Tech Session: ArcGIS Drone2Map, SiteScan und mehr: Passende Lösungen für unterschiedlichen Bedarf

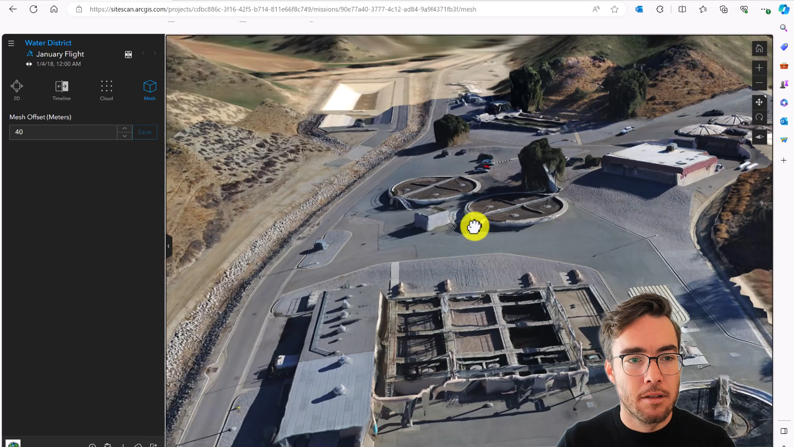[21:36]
Und eine Sache vielleicht noch, die ich ganz spannend finde, ist hier den Fotoinspektor.